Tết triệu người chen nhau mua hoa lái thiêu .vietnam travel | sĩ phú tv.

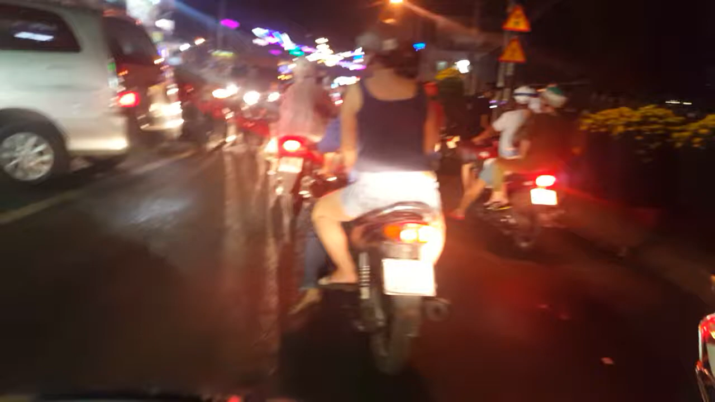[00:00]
Rồi mình đang ở Lá Thiêu Rồi bọc kỳ kiểm quá nhiều nè Người dân họ bay bán ra Còn khoảng mấy ngày nữa tới Tết rồi
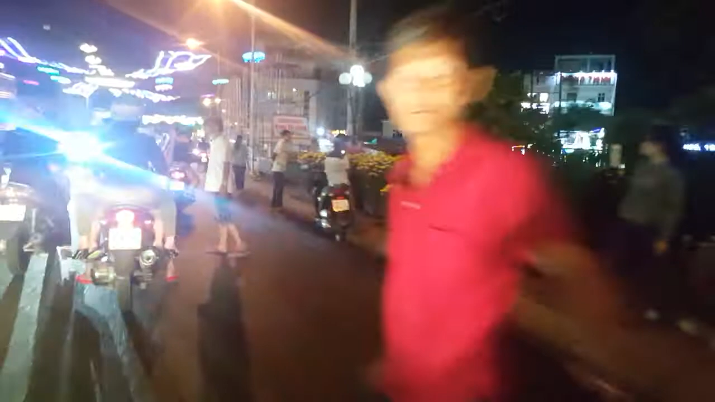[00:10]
Bó bông thì rất là đẹp ha Trang hoang tại đây hết rồi nè quý vị Với sông nè, Bắc Ngan với sông luôn nè
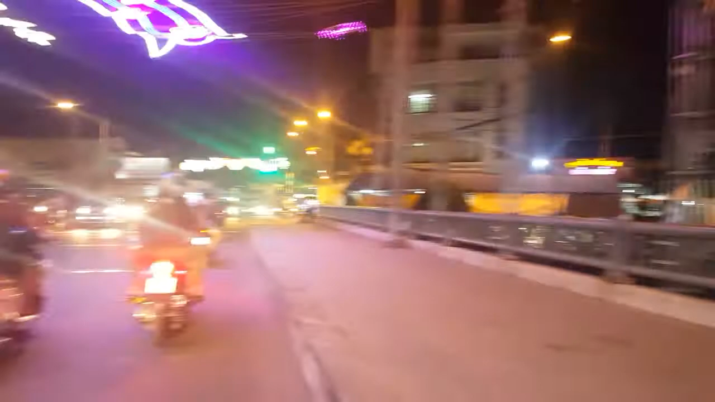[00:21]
Lá Thiêu thì bây giờ là rất đông người Dân họ đi để họ ngắm cảnh Đèn đỏ rồi Lê la, đèn đỏ ngay trên cầu luôn Vừa thấy cầu rồi, Bắc Ngan đỏ ngay cầu Đây bán dây hấu nè, thằng bầy dây hấu đó bán nè Đẹp ghê hông
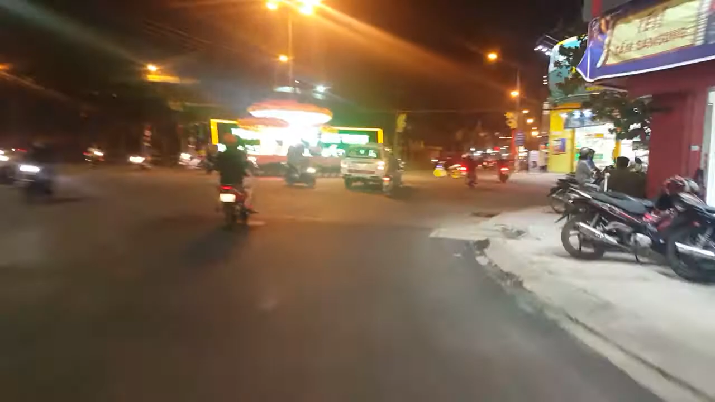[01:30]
bất ngờ quá đi lá thiêu hàng hóa thì khách vào mua rất là đông
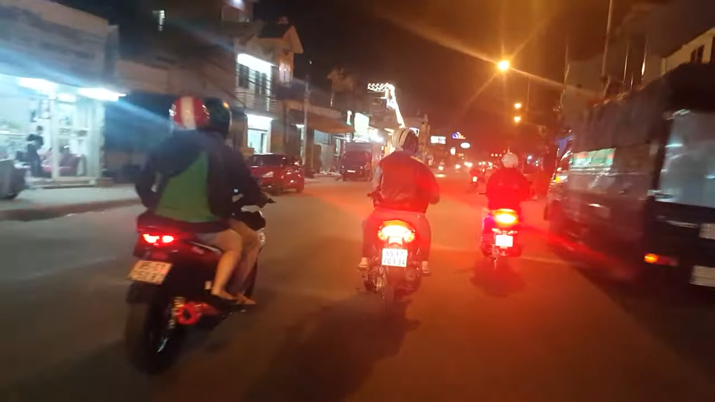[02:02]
bây giờ mình đã đi hướng về cầu rồi qua cầu sắc, cây cầu sắc rất là lâu năm